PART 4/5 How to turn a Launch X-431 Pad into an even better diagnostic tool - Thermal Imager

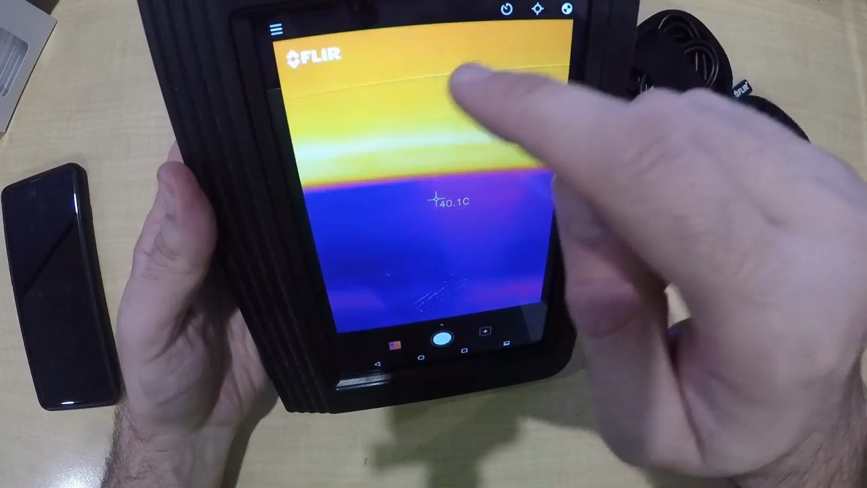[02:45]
so all you have to do i've already done this because i did this yesterday but if we go to settings
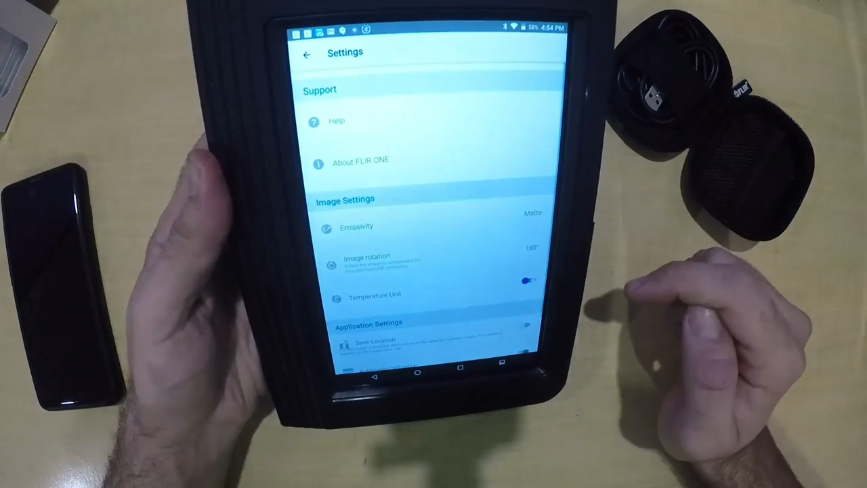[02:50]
go down to image rotation it's automatically set to zero but being upside
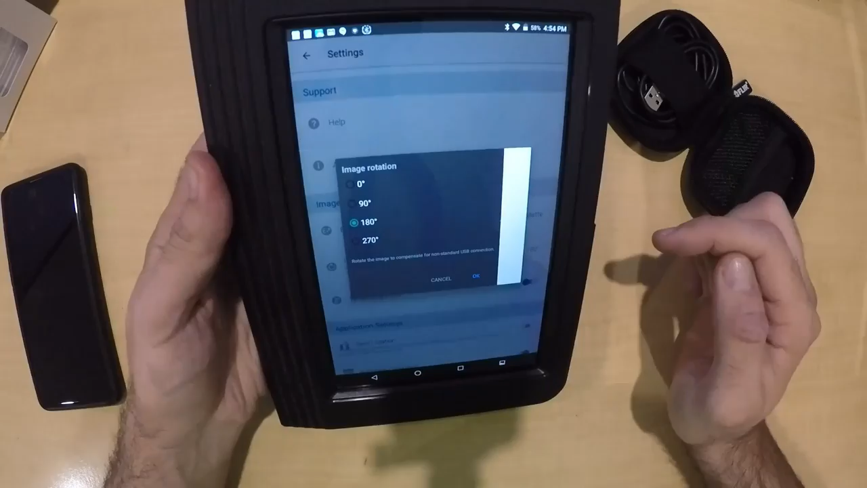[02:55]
down we just change it to 180 and it is ready to go so
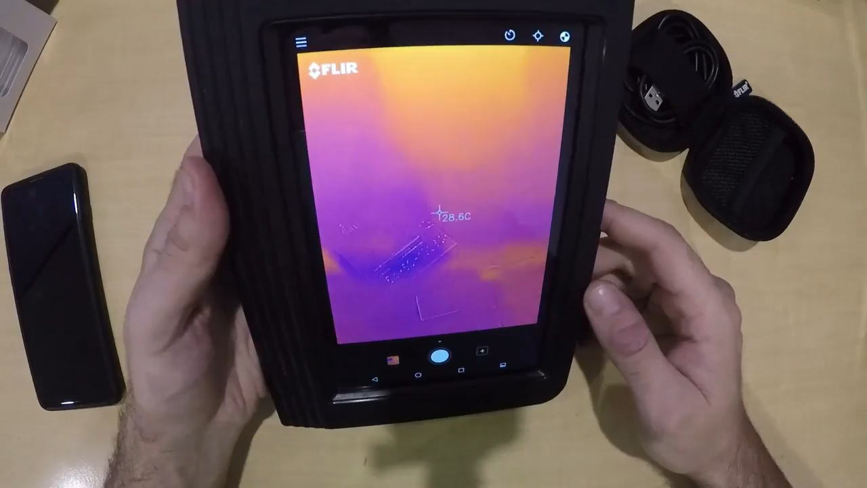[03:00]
it's pretty simple and you just move it around and we'll go
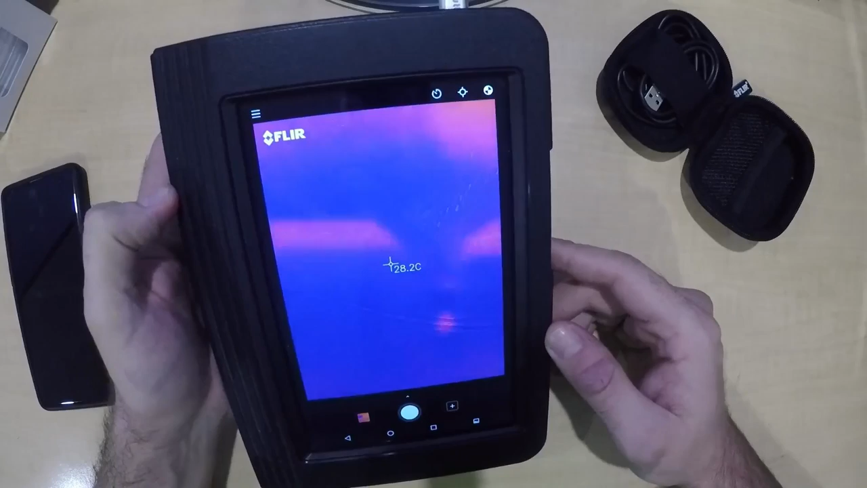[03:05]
On screen: spot 28.2°C
out to a car we'll test it out and we'll see how well it works and how well we can see through it with a picture overlay
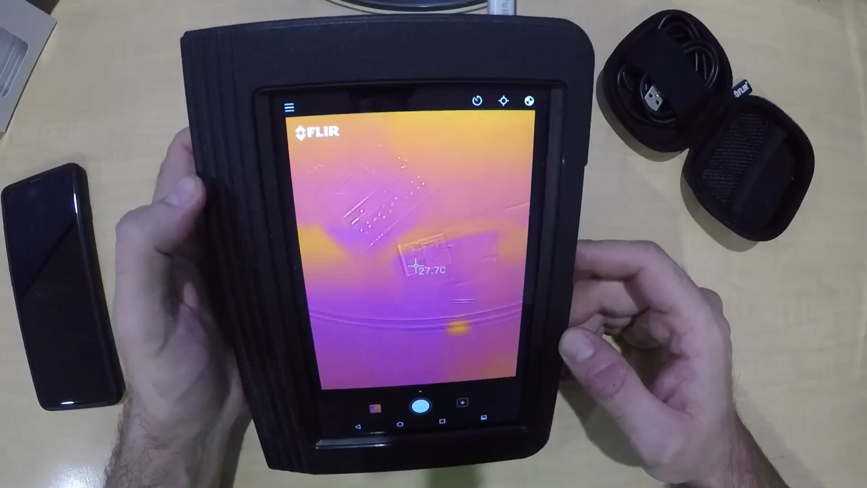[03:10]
On screen: spot 27.7°C
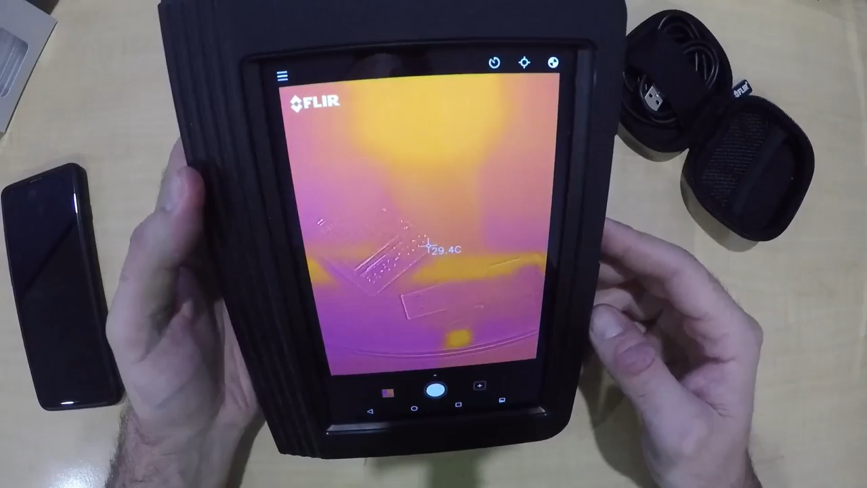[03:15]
On screen: spot 29.4°C
the other good thing with this with with the app being on the actual unit itself you can do a few things if you press that button there you
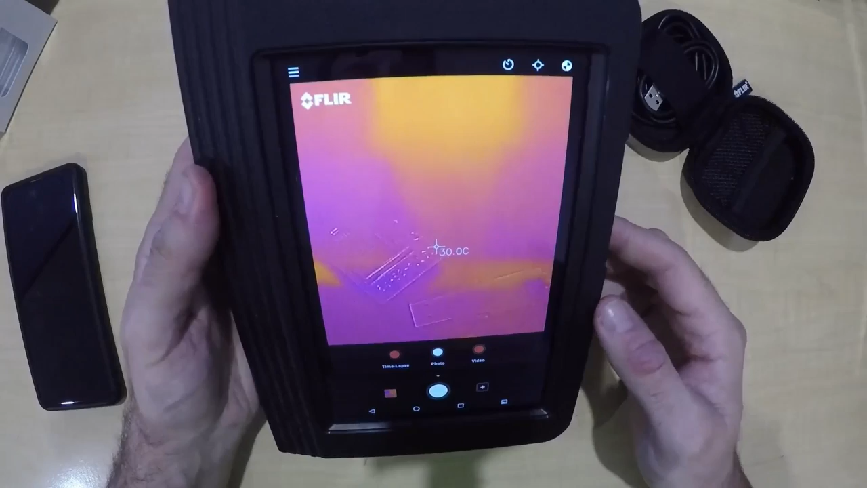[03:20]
can do a time lapse video you can just take photos you can do an actual normal video and there's a few other options it's got timers you can you can turn
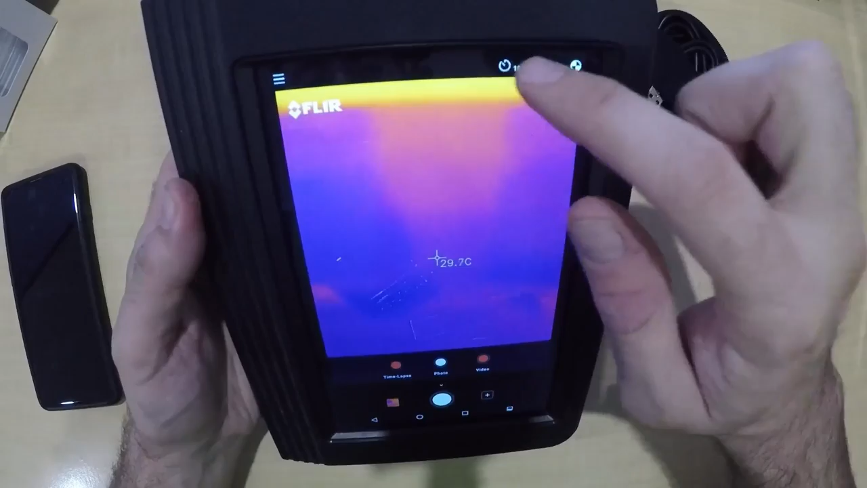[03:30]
On screen: spot 29.7°C
the actual temperature degree on on or off
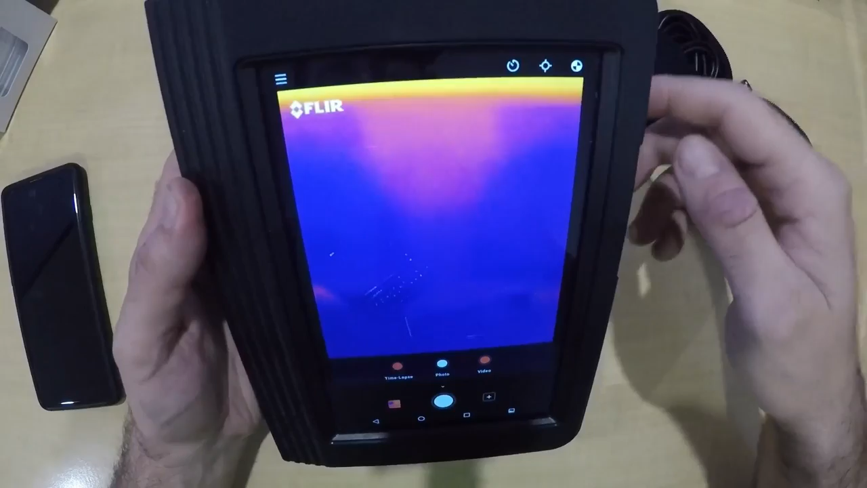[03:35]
there's a few other options you can muck around with when you get it but um what i'll do is we'll go up to a car we'll test a few things and we'll see how well it works
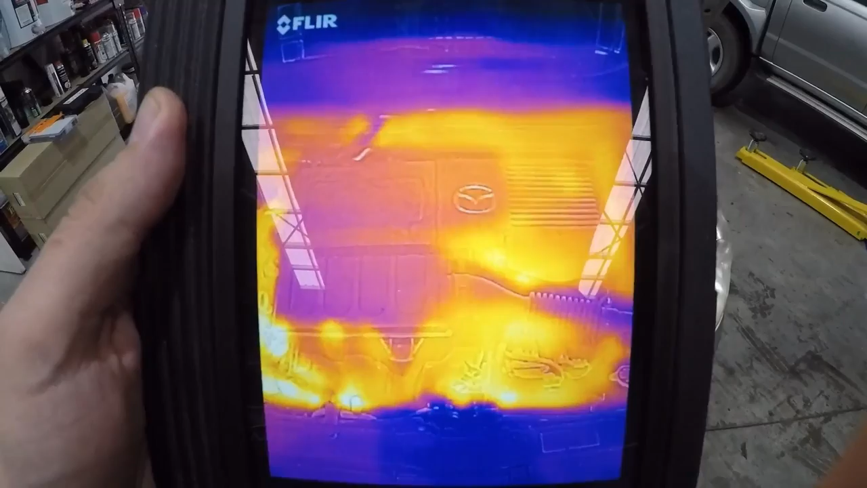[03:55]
just don't know if you can see all the hot spots around obviously the best thing about this is you've got the picture overlay
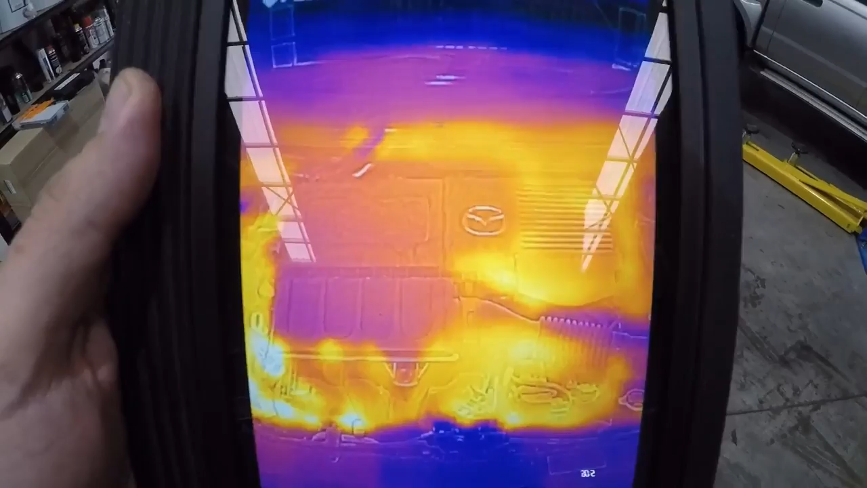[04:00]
so it's actually very very handy to see exactly what you're looking at if something is a little bit hot
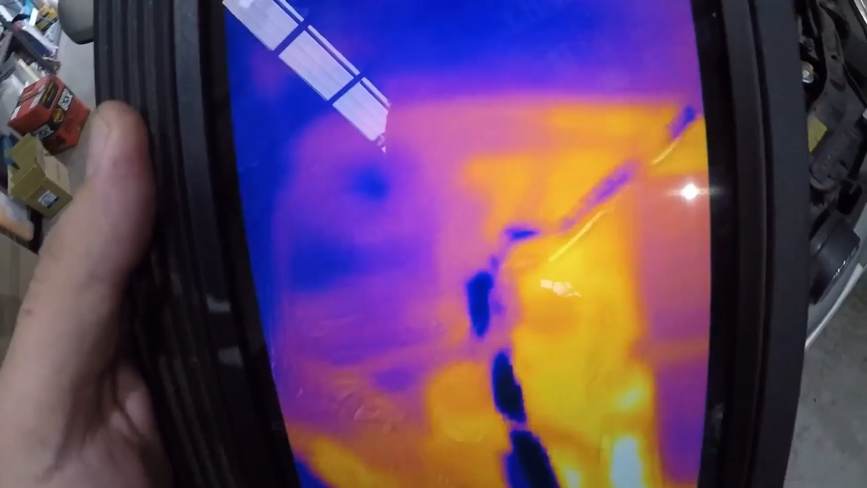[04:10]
see if we can go a little bit in further in
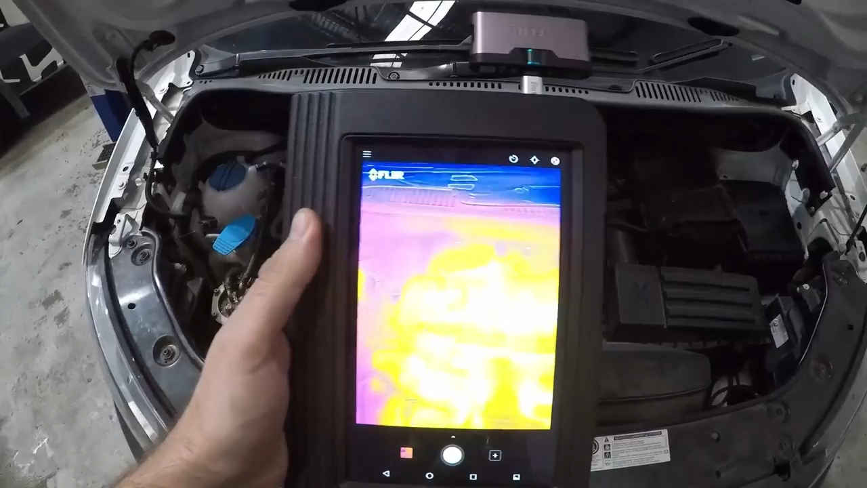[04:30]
the injectors and the pipes i can see that very well i don't know if you can see that hopefully you can but um you can see the detail very very well this car
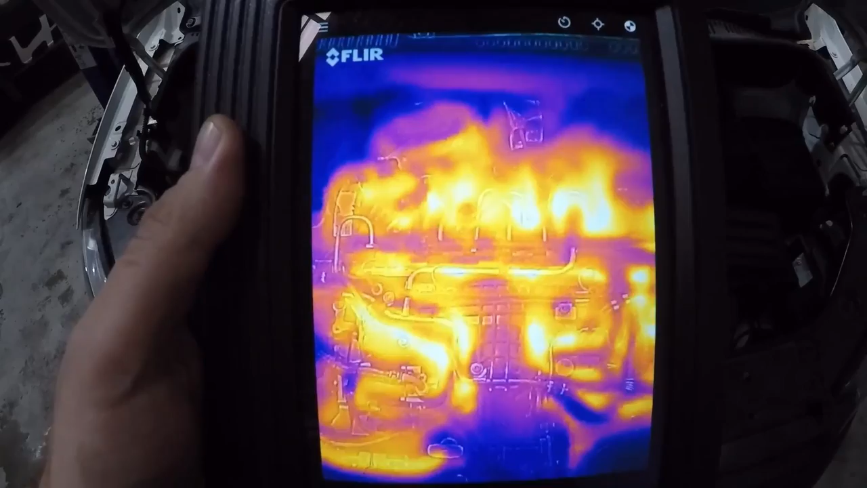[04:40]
has been running for a bit so everything's going to be a little bit warm already let's see what's hot in the fuse box you can certainly see what's going on there
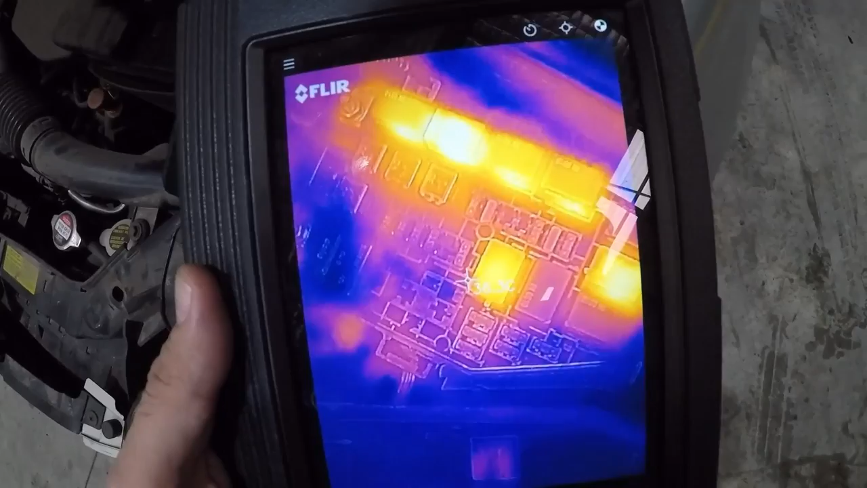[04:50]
all right aim that directly on that relay that's 54 degrees move it away 33 degrees
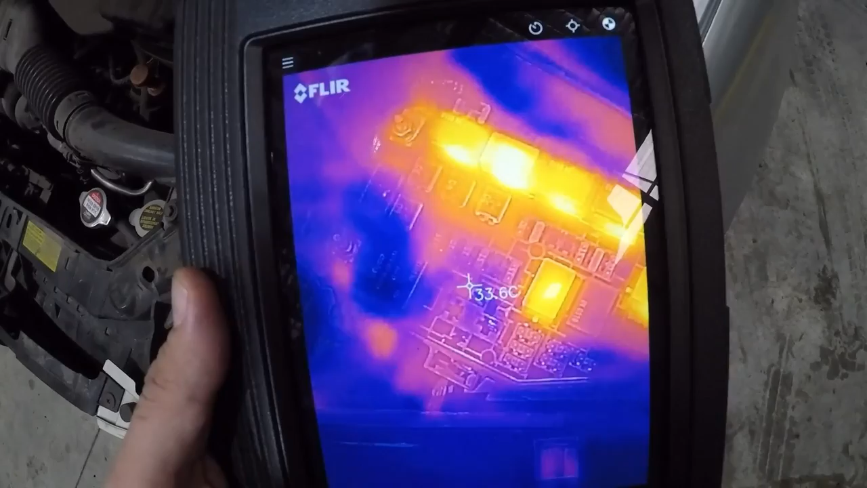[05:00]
On screen: spot 33.6°C
so we can see what's going on there that looks good the clear picture directly through is fantastic all right we're inside we're going to
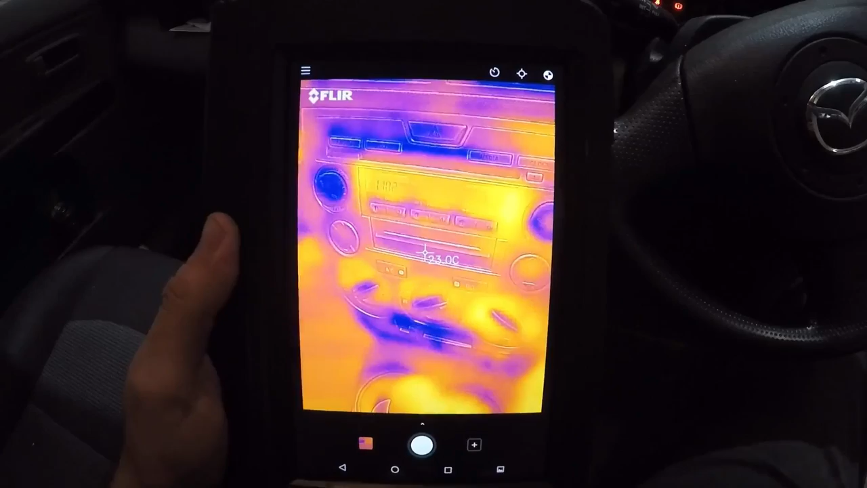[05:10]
see if we can see what's going on with the vents got the aircon on had it on for a while so let's
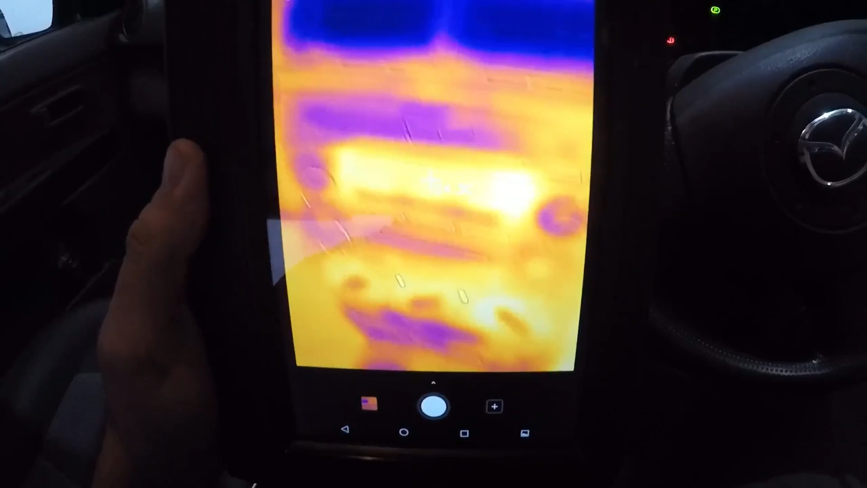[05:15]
point it up and uh have a look we can see they're nice and cool yes that's only reading about 13 degrees but
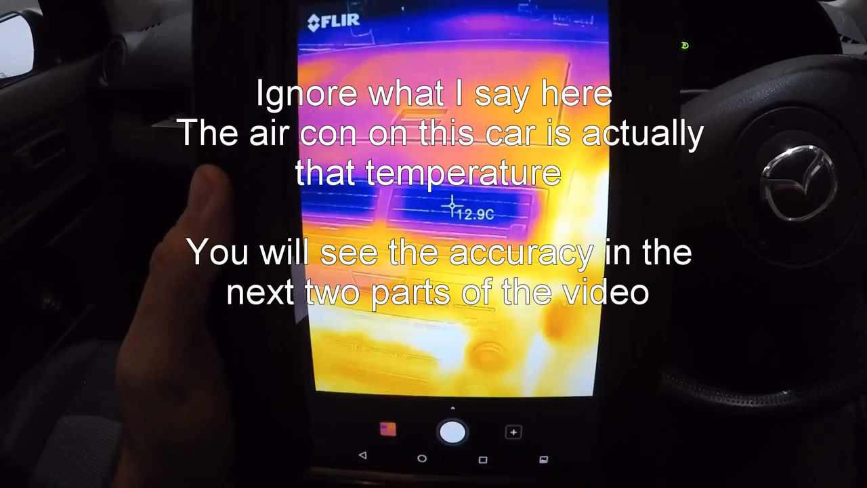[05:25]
On screen: spot 12.9°C
you know i'm not really sure i've used this for long enough to know what the actual offset is um